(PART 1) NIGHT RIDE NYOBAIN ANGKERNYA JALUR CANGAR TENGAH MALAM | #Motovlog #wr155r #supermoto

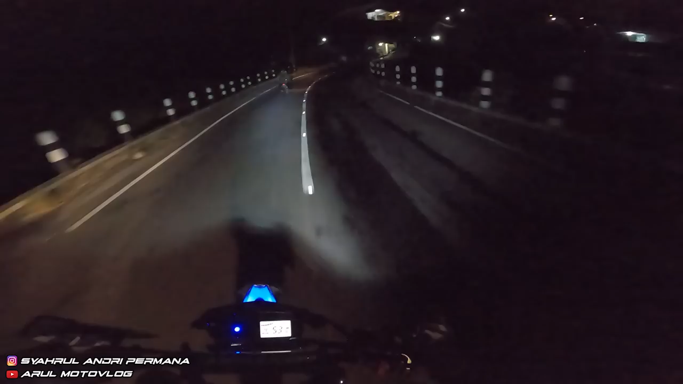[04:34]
Benar-benar gabut jam segini mah. Jam segini ke Malang tuh perjalanan 2 jam lebih lewat tengah hutan lagi.
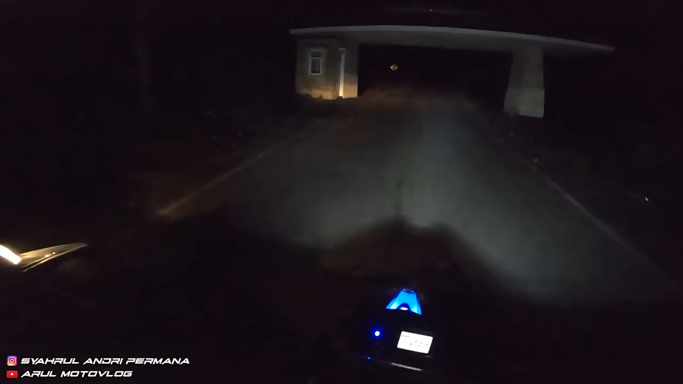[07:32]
Ah, makanya sampean bikin story kan, ngajakin orang biar ada teman. Oh, jangan lancir kan. Gelap, cok, anjir. Gak ada lampu di sini mah, hutan kiri kanan.
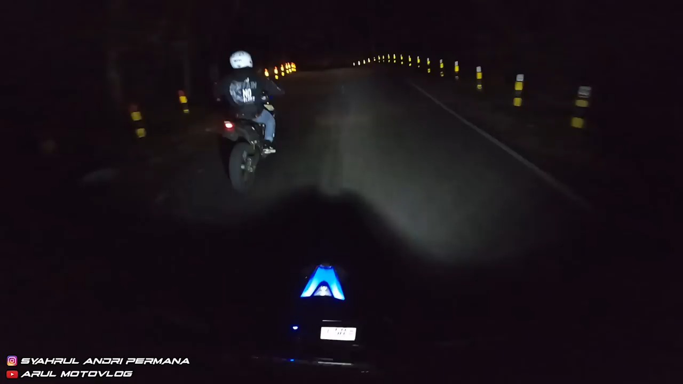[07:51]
Kalau cangar nih lumayan angker hutan. Tapi ya kalau biarpun gelap-gelap kayak gini, kalau kayak begal kayak gitu mah enggak ada. Ya paling ya itu kayak gitu, tahulah sendiri. Katanya mah, kata orang-orang sini mah, yang penting kalau lewat cangar niatnya cuma lewat doang ya nggak apa-apa, nggak akan ini, kecuali kalau niatnya kita beda ya iya.
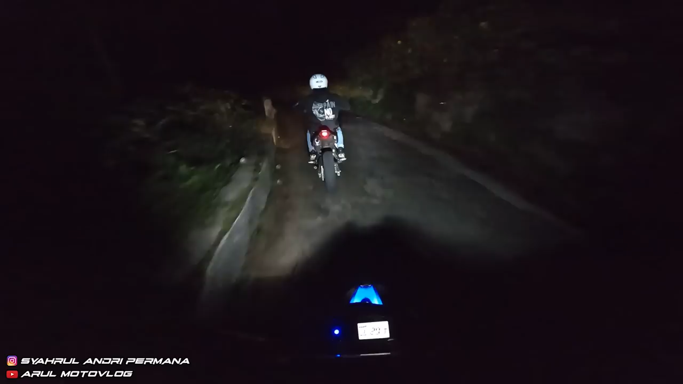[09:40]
Nah, ini nih di sini. Di bagian sini nih. Soalnya ini ke bawah kan jurang, ke bawah. Katanya sih dulu di sini tempat pembuangan. Jangan dulu cerita, aing merinding, cok. Katanya mah di situ tuh, di bawahnya tuh tempat ini apa? Pembuangan apa mayat dulunya. Katanya sih, enggak tahu bener enggak. Ke bawah kan bawah jembatan itu jurang. Ya NR-nya di sini mah kayak gini.
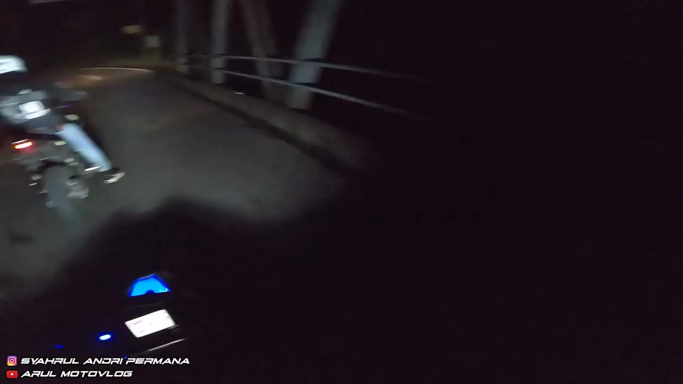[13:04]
Jembatan kembar namanya. Di bawah sana tuh curug. Ke bawahnya itu curug.
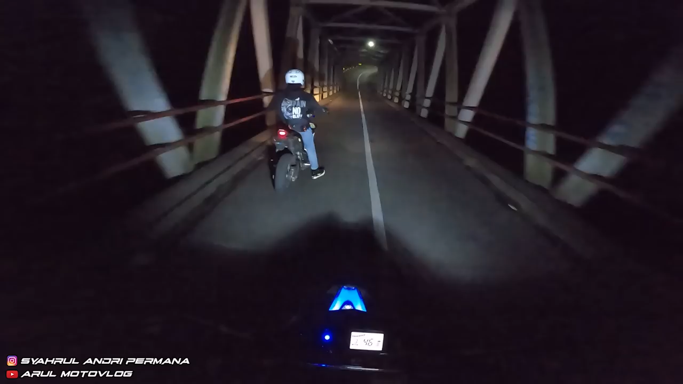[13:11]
Mau berhenti?
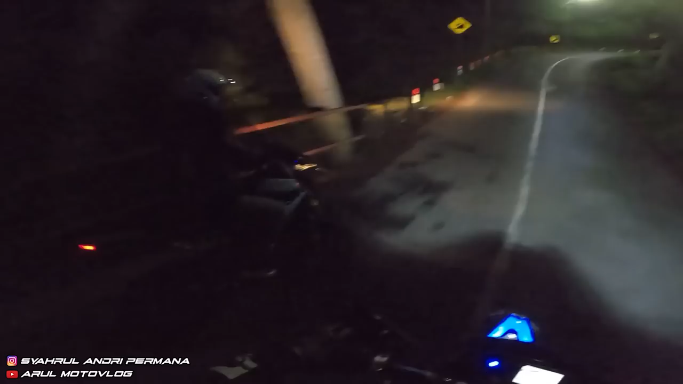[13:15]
Berhenti foto-foto dulu. Kalau di sini udah agak terang.